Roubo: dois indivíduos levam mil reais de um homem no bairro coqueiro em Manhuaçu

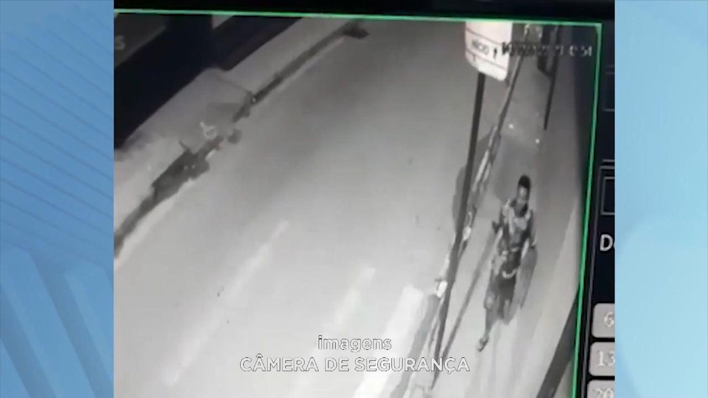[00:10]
Segundo a polícia militar, a vítima de 31 anos alegou que se encontrava em um bar no bairro Baixada, fazendo uso de bebida alcoólica e ao sair do estabelecimento para um hotel, foi surpreendida pela dupla que retirou a